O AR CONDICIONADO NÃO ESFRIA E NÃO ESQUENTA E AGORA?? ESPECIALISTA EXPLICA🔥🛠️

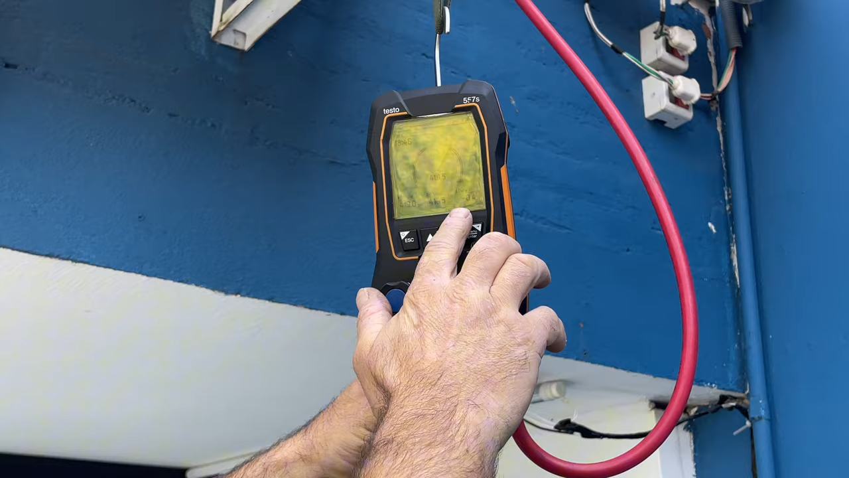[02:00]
Então assim, a gente começou já quase 20 minutos com 419, tá 418.4.